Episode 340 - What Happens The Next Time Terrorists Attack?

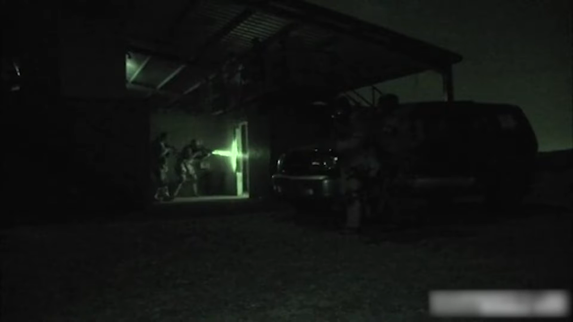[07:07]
darcy started here in 1996 is a very kind of discreet
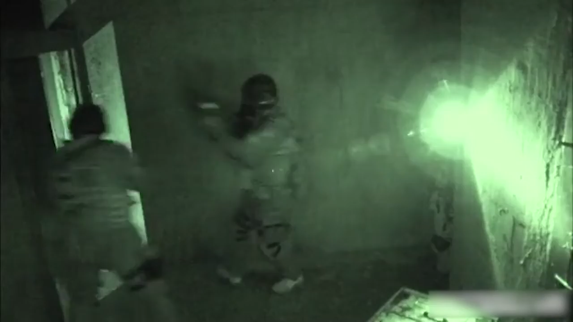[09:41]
four makes them earn every square inch of territory in
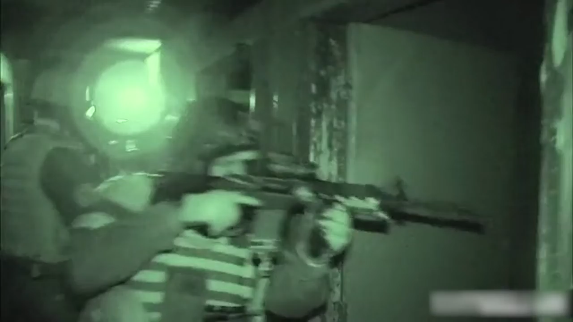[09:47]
last night's mission this room was the scene of total chaos while a firefight rage just outside
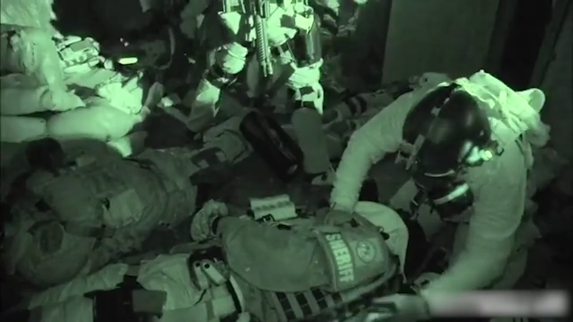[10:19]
you guys fought your way back out of it and you set up your defense